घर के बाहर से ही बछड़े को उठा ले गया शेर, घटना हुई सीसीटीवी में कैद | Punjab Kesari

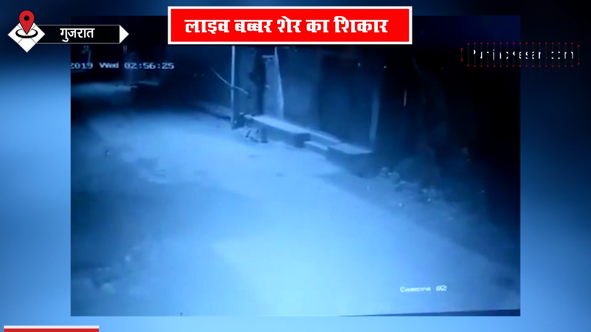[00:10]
ऐसा ही नजारा हमें गुजरात को जुनागड से देखने को मिला जहां एक भूखे शेर ने काई के बच्छडे को अपना शिकार बना दिया पूरी घटना मालग इस CCTV कैमरे में कैद हो गई वीडियो में साब देखा जा सकते हैं कि कैसे